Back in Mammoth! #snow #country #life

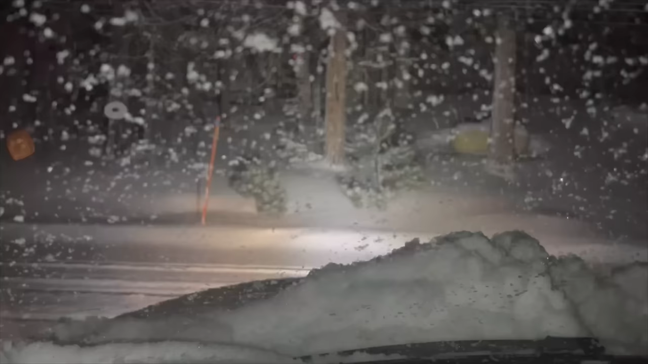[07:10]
it's snowing again heading out for work gotta push that snow
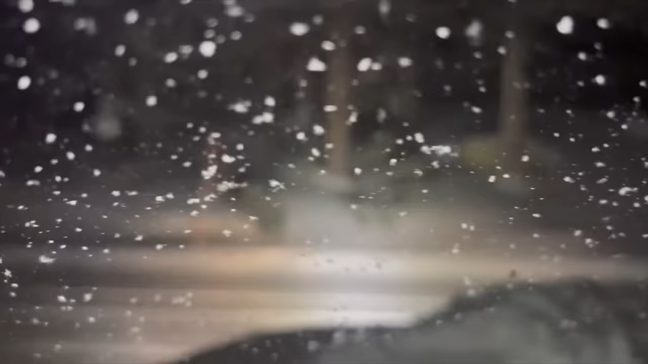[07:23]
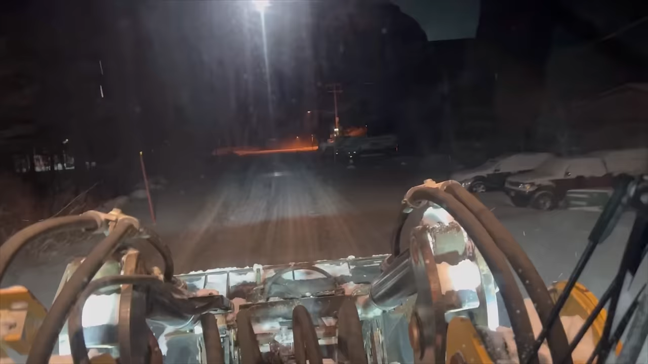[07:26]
oh yeah we got a little bit of snow today
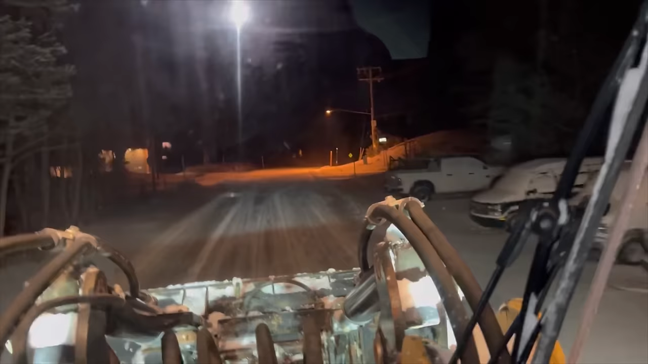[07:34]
some places there's about a foot eight inches something like that about 14 degrees time to go plow